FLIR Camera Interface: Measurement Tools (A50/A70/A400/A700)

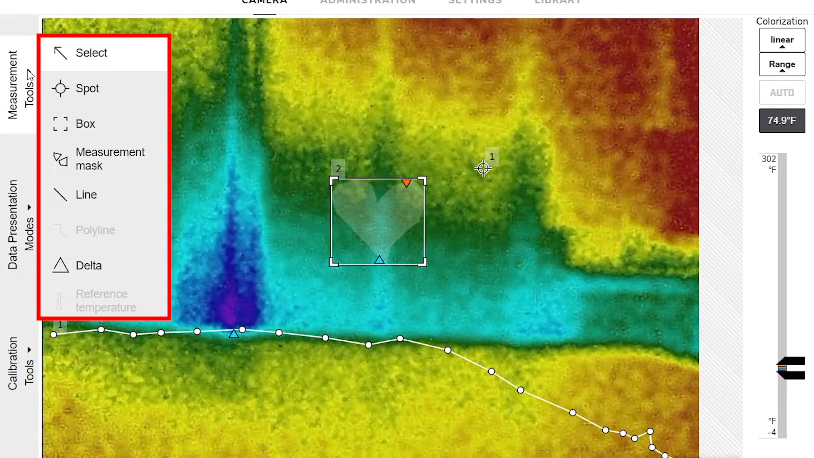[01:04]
On screen: scale top 302°F, scale bottom -4°F
Therefore, it is recommended to verify the model number and configuration of
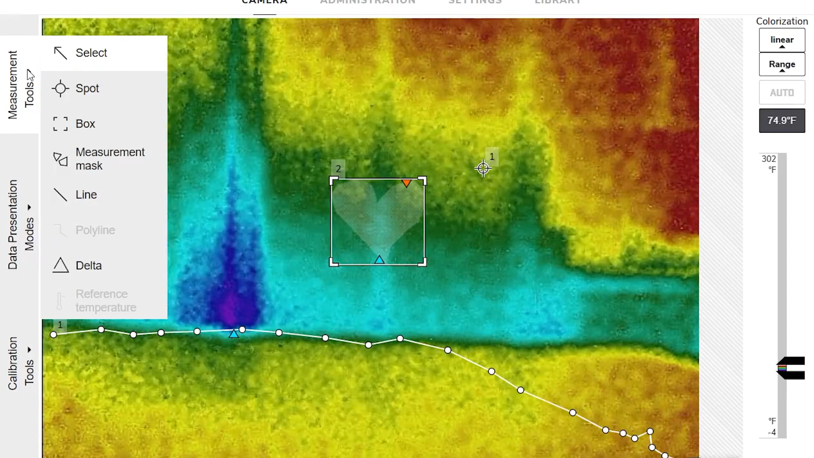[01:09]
On screen: scale top 302°F, scale bottom -4°F
your camera to determine which measurement tools are supported. Measurement tools.
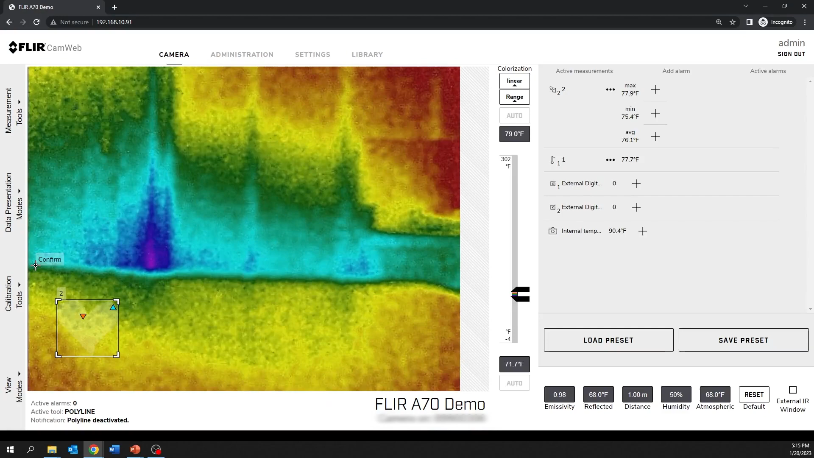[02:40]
On screen: max 77.9°F, min 75.4°F
the maximum temperature, and the average temperature within a polyline drawn on the image.